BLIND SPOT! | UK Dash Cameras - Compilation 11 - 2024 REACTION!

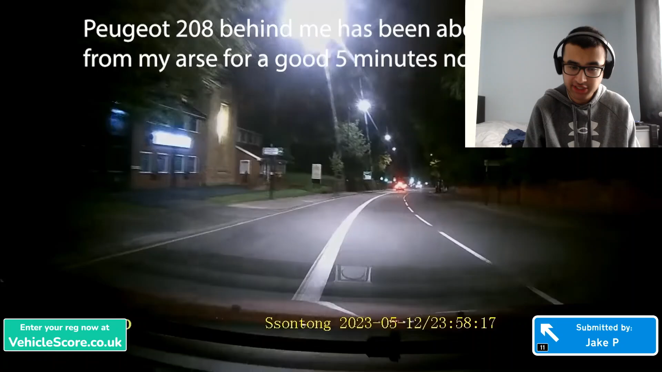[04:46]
Most of these are from last year, which is why I'm not mentioning the dates. Wait, is this in London? Is that a London bus stop right there?
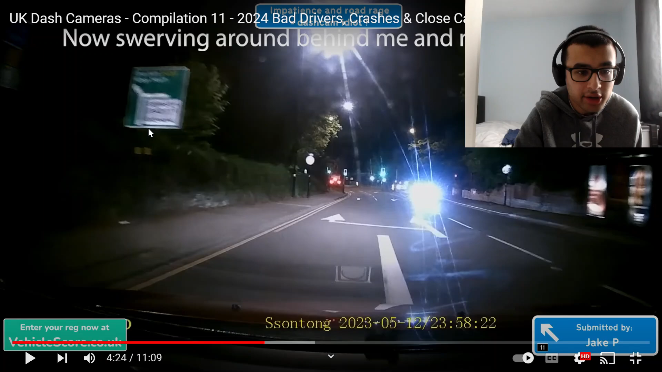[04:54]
I can't see because it's dark. I can't see because it's dark. Uh-oh.